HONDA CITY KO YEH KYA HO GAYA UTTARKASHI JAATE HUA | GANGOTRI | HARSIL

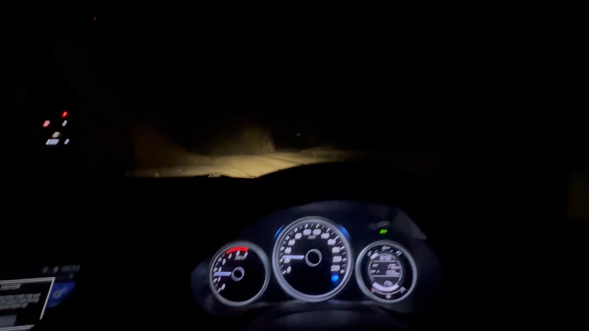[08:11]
रास्ता है रोड नहीं है अब थोड़ी बहुत रोड़ा ही हुआँ